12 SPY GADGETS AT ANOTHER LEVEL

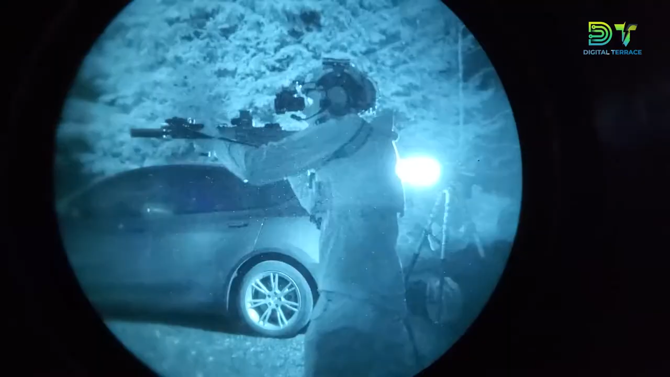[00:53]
This translates to crisp and clear vision in even the darkest environments.
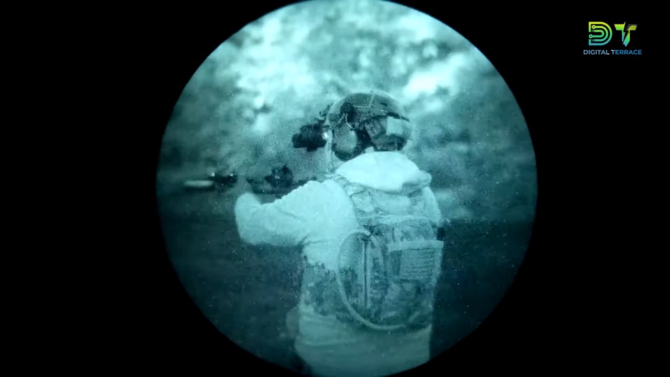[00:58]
The AGM NVG-40NL1 can also be head-mounted with minimal effort and can
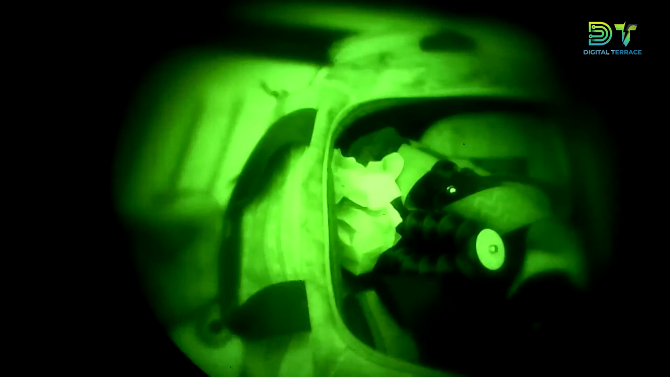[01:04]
run for
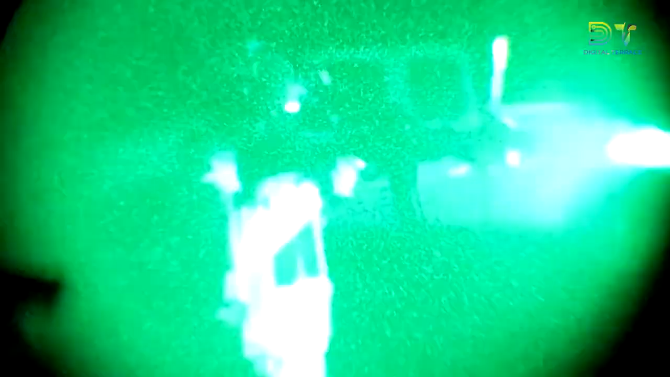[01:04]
up
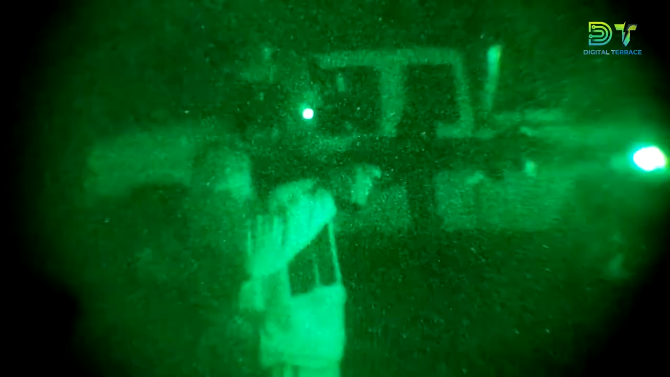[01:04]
to 20 hours using only a single AA battery or lithium equivalent.